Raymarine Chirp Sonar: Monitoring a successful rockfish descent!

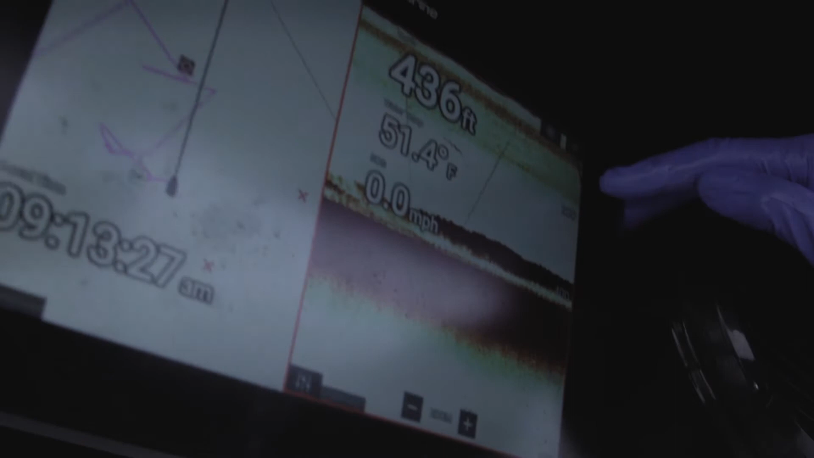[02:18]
On screen: depth 436 ft, water 51.4°F, speed 0.0 mph
So in the very corner of the screen, we're seeing that downrigger ball descend.
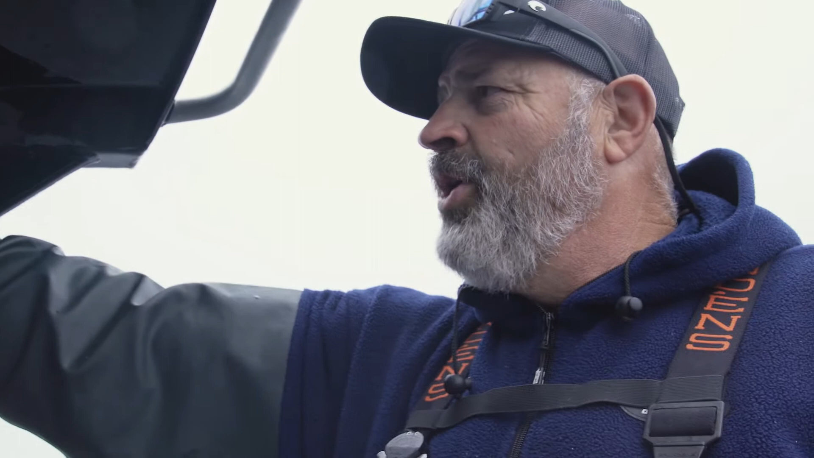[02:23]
So now we're approaching the point on the sounder where it is about to release.
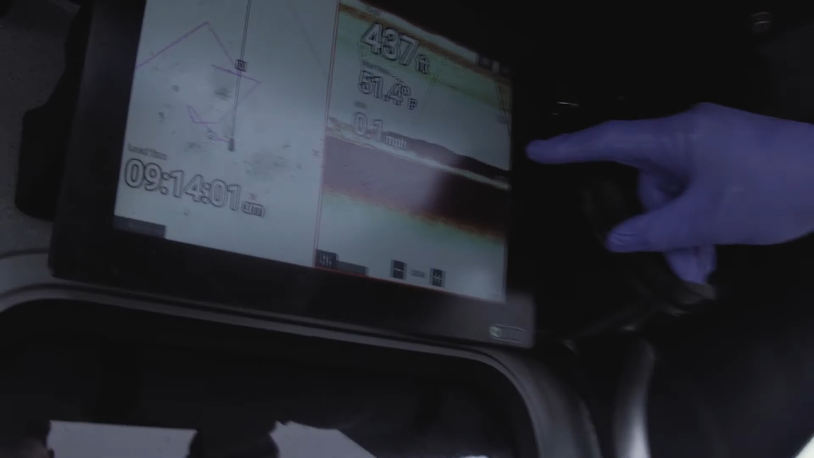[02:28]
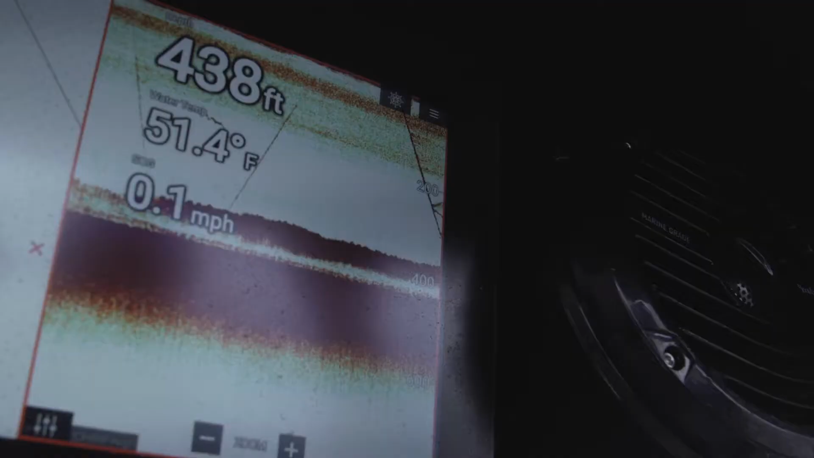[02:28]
On screen: depth 438 ft, water 51.4°F, speed 0.1 mph
So the rockfish has now separated. There's the downrigger ball at depth.
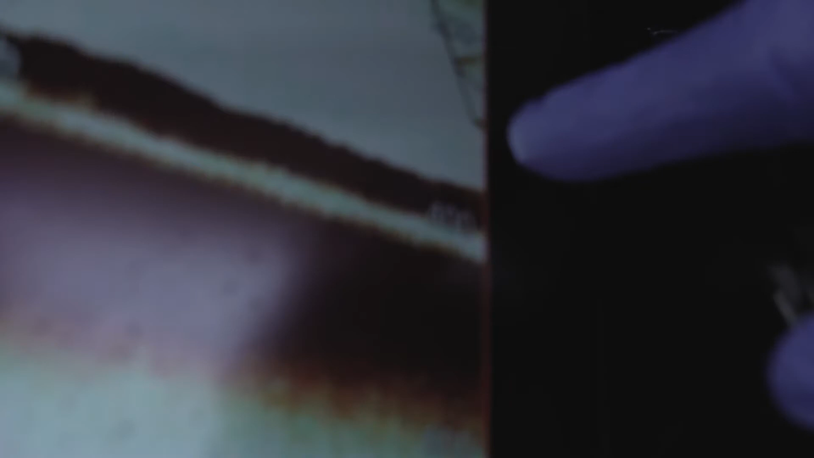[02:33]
I'll hit the up on the cannon downrigger.
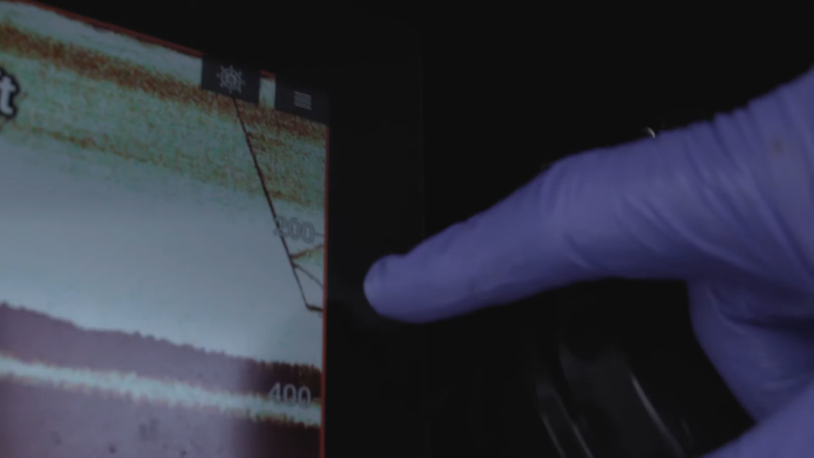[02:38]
And you're going to see the downrigger ball come back up and the separation of the rockfish, which is this other descending line, they're going to intersect.
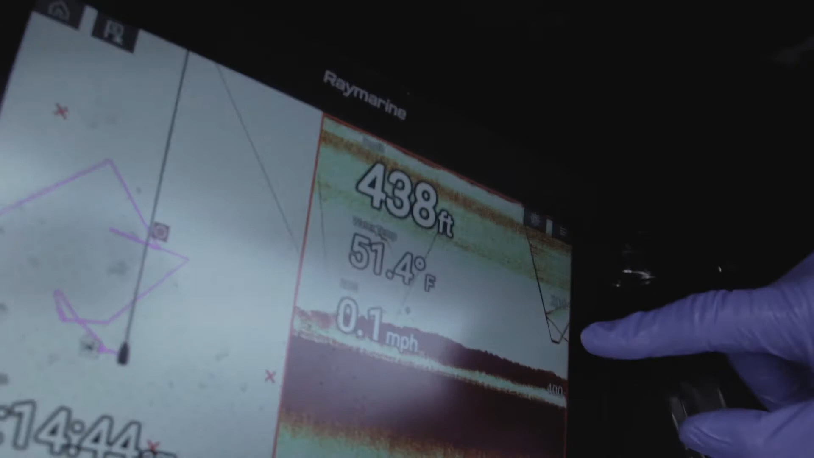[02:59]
On screen: depth 438 ft, water 51.4°F, speed 0.1 mph
So here is the downrigger ball coming up. And now there is the rockfish swimming back.
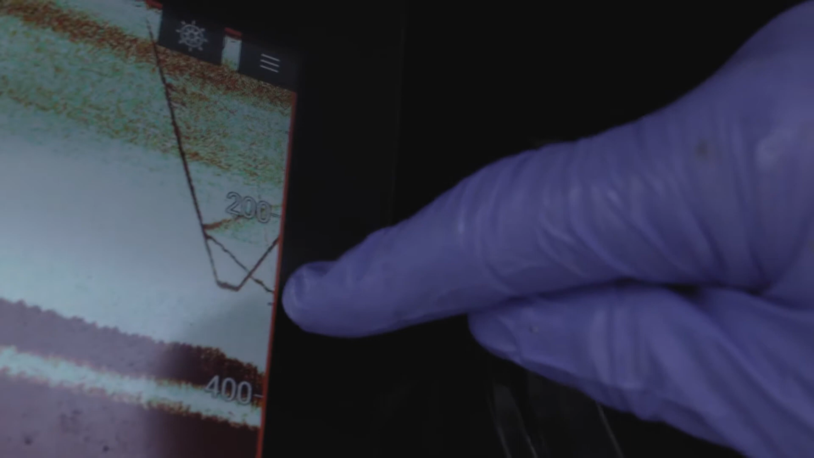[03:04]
So that's how we're able to descend a rockfish, put him back down to depth, and release him alive so he can grow up.